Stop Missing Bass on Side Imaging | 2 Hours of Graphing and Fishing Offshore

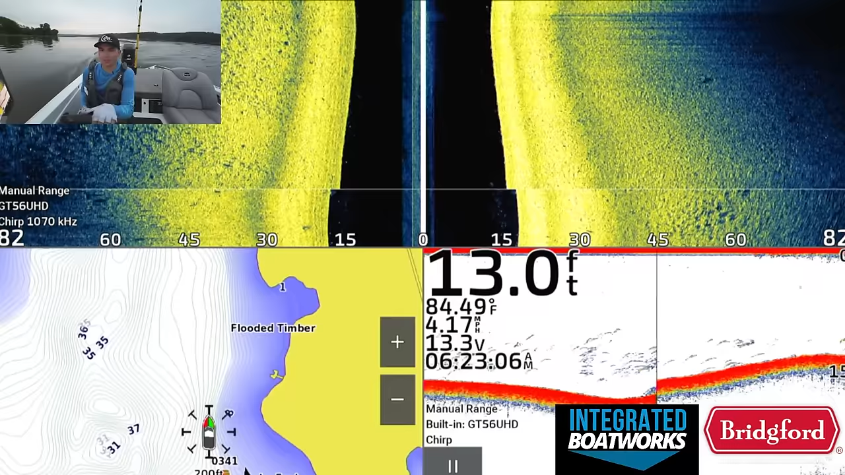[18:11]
On screen: depth 13.0 ft, water 84.49°F, speed 4.17 mph
but as the sun starts to get up, these fish will tighten down around hard cover because they need an ambush point.
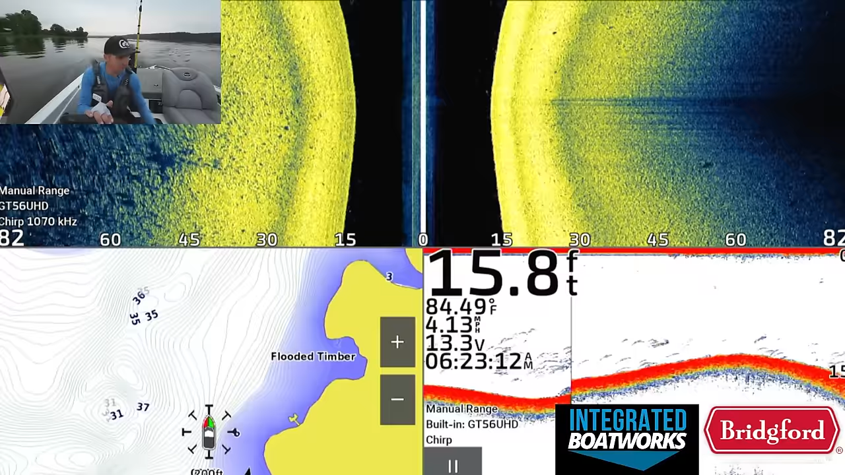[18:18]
On screen: depth 15.8 ft, water 84.49°F, speed 4.13 mph
All of these places I'm graphing are basically, or in marking here, like these brush piles, rock piles, stuff like that, they're all potential ambush points for these bass.
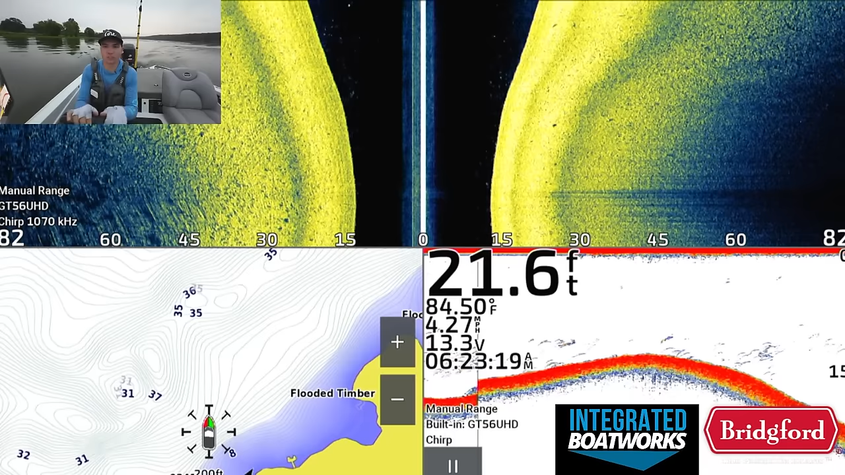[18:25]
On screen: depth 21.6 ft, water 84.50°F, speed 4.27 mph
Places where the bass can actually stop and set up and ambush the shad. And bass, by nature, are ambush predators.
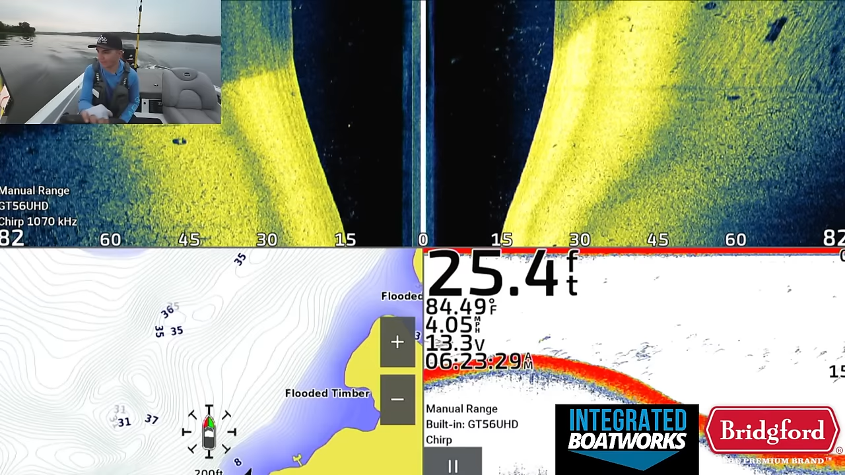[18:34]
On screen: depth 25.4 ft, water 84.49°F, speed 4.05 mph
They like to get into a hunting or like a ambush mode, get around a stump, get around a rock, get around a brush pile, by nature. So when in doubt,
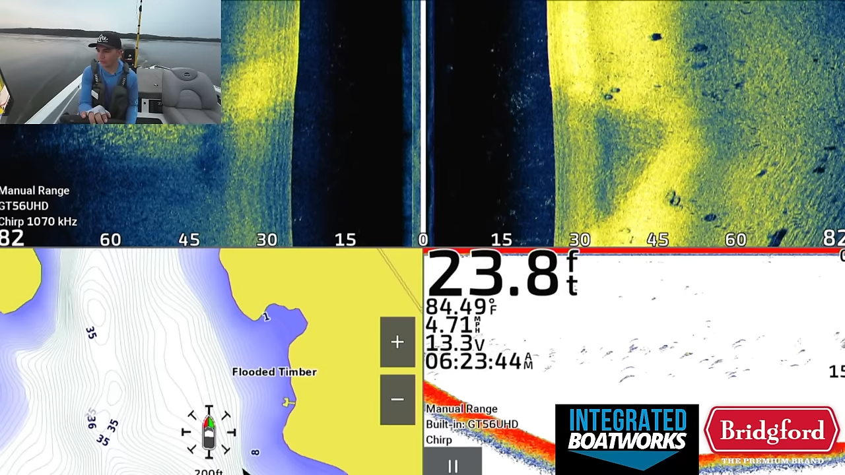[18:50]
On screen: depth 23.8 ft, water 84.49°F, speed 4.71 mph
you can go and find fish around isolated brush, isolated rock, most days, even if the screen is completely flooded out with everything. And if you watch my last uncut or live long form video, I just called it four different things, whatever these type of videos are, on beaver, you'll notice that my screen was very clean most of the time, and when I did see fish, boom, I was catching them.
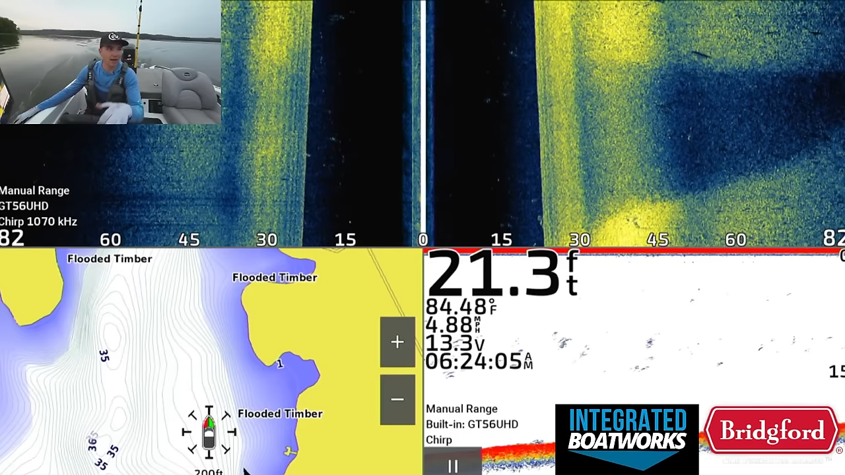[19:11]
On screen: depth 21.3 ft, water 84.48°F, speed 4.88 mph
This is going to be a very different day because it's a very different lake, and that's why I like fishing different lakes, because the skills that you have on one lake do transfer to an extent to other lakes, but it's not guaranteed that you're going to have the exact same look on the screen, the exact same settings are not going to work perfectly. My settings are pretty universal overall the way I set them, and I kind of like to keep them relatively static across situations because I know at least what I'm looking at.
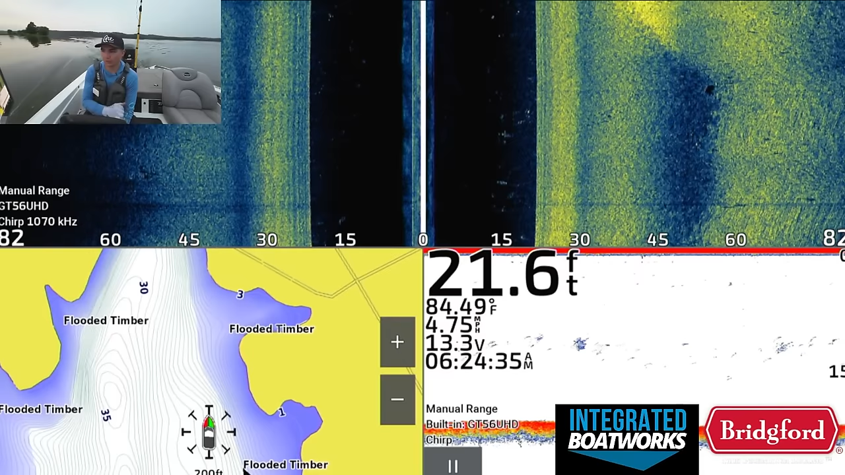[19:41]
On screen: depth 21.6 ft, water 84.49°F, speed 4.75 mph
But like today, there's a lot of mess on the screen, especially on the 2D or on the down imaging. The down imaging view is a mess right now.
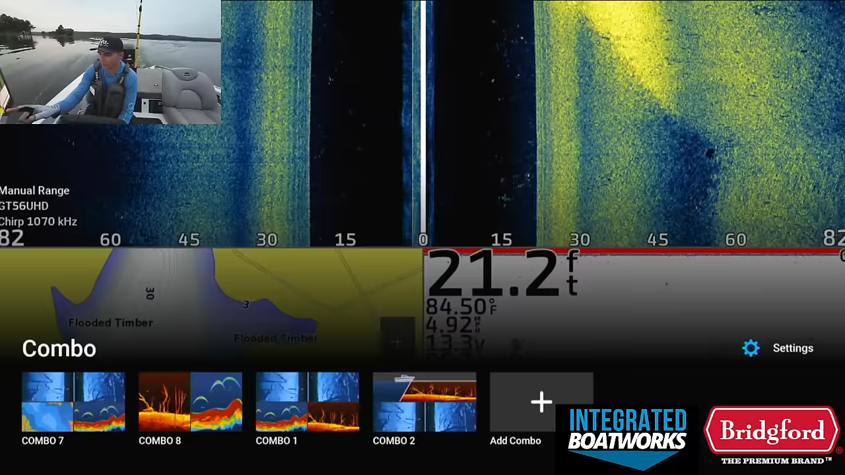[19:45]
On screen: depth 21.2 ft, water 84.50°F
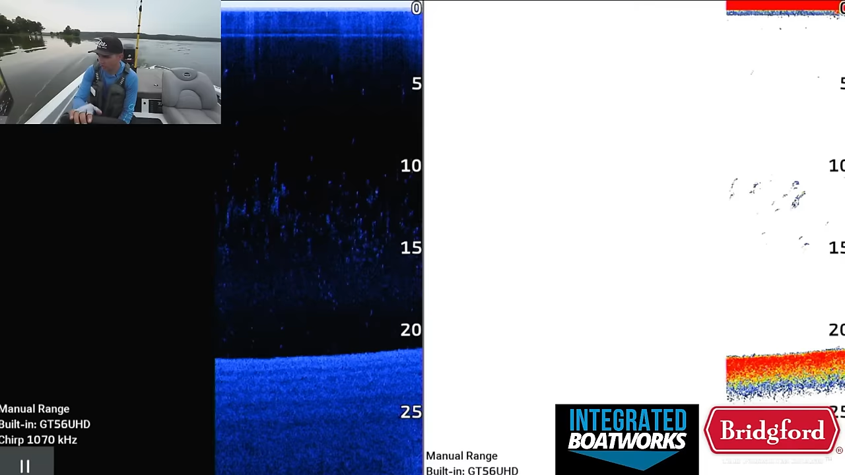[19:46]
So like, look at that 2D sonar. It's just, there's just crap everywhere, and it's just really overwhelming.
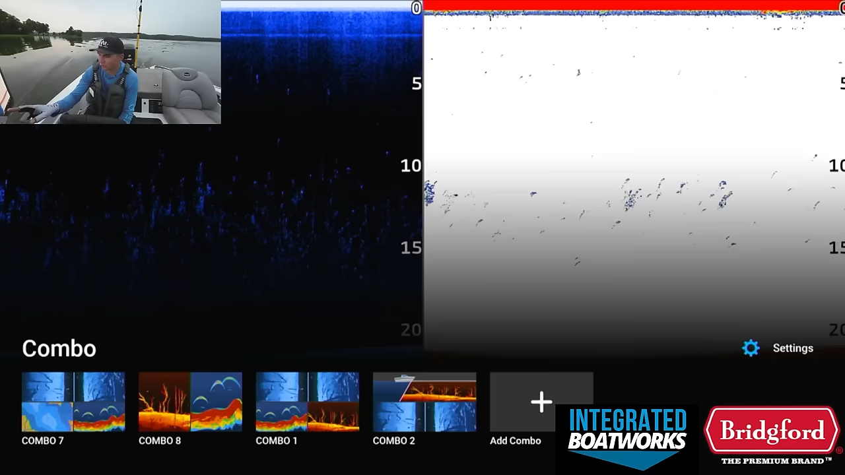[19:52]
And you just kind of have to not worry about that so much. I'm gonna just keep graphing, because there's a couple things that's gonna happen.
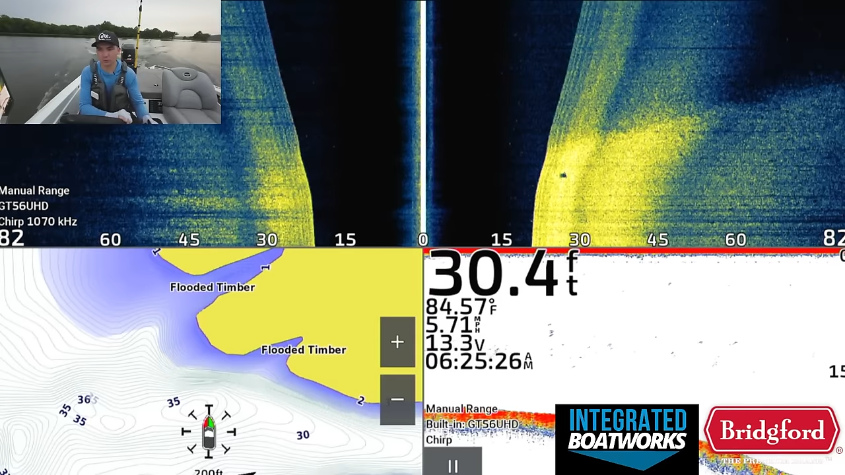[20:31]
On screen: depth 30.4 ft, water 84.57°F, speed 5.71 mph
That is a very valid strategy on a lake like this, even though there probably is a school of fish somewhere that may be biting, but again,
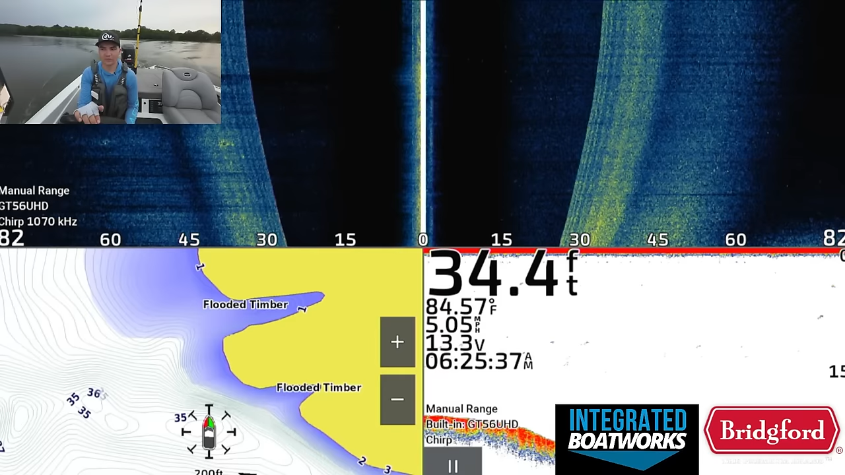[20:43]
On screen: depth 34.4 ft, water 84.57°F, speed 5.05 mph
if it's hidden in all of that mess that's on the screen, it's gonna be very hard to differentiate, and I can waste a bunch of time fishing on ledges and fishing on spots that just are not productive.
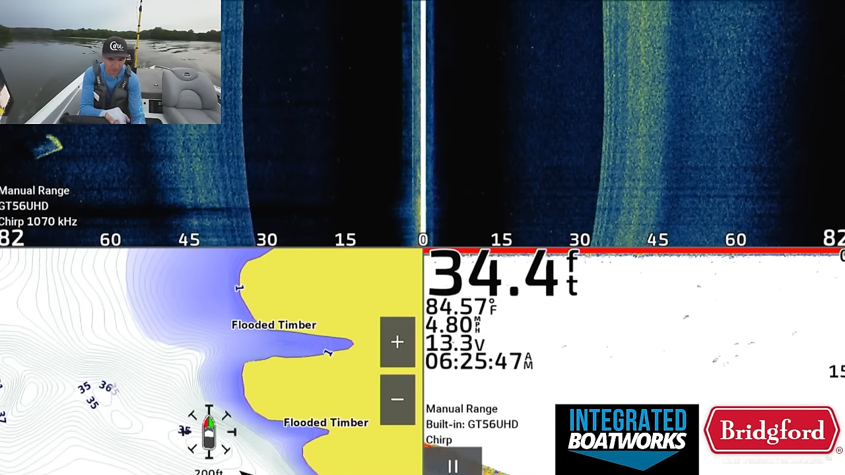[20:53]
On screen: depth 34.4 ft, water 84.57°F, speed 4.80 mph
So we're gonna avoid unproductive water as best we can and try to fish the productive water. That grass up there though does look really freaking good this morning. If I start seeing like big gizzards kicking in the grass, I might pick up a frog or a swim jig and go throw over there for a minute, but I haven't seen anything quite yet.
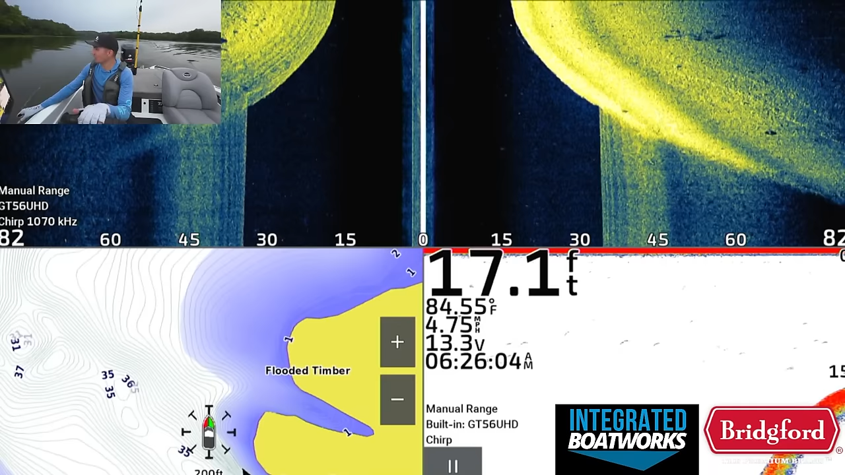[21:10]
On screen: depth 17.1 ft, water 84.55°F, speed 4.75 mph
When I'm graphing like this, it's kind of nice because you do have the luxury of being able to kind of observe not only your graphs,
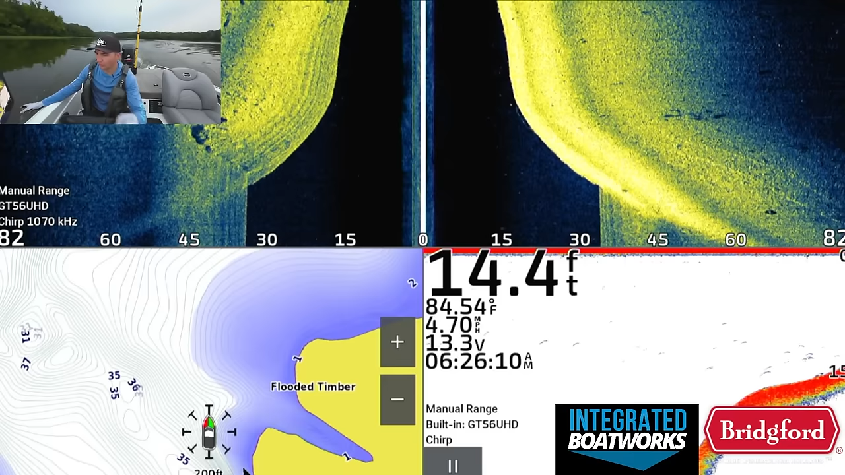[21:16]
On screen: depth 14.4 ft, water 84.54°F, speed 4.70 mph
but also the shallower surroundings, like the grass that's up here. So it's nice to kind of get a little bit of both going on whenever you can, basically just keep your eyes open, be observant. There's a little brushy
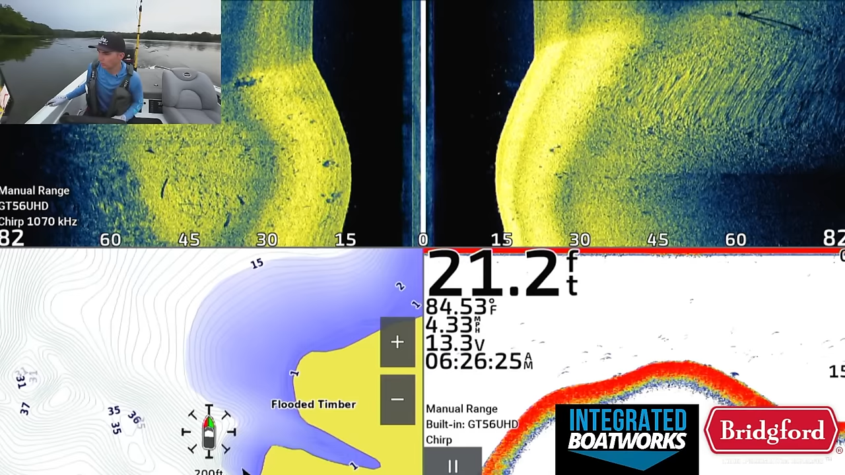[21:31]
On screen: depth 21.2 ft, water 84.53°F, speed 4.33 mph
deal, a little lay down log.
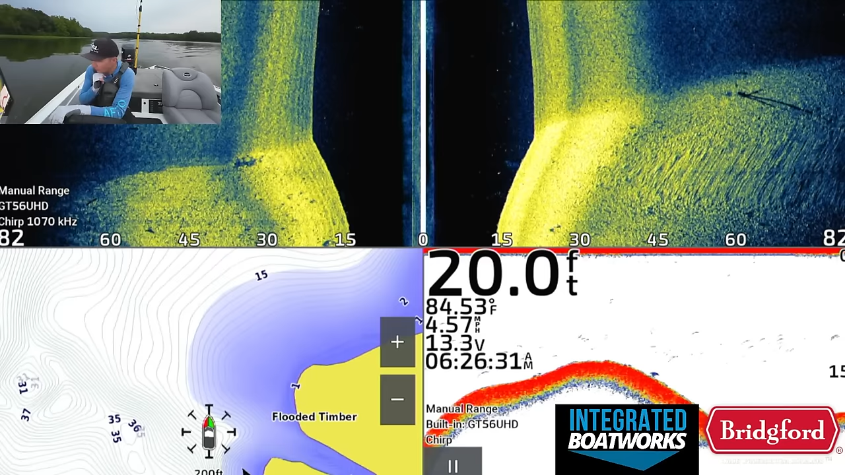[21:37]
On screen: depth 20.0 ft, water 84.53°F, speed 4.57 mph
I don't know if that looks, it's kind of small, but it's kind of in the right depth.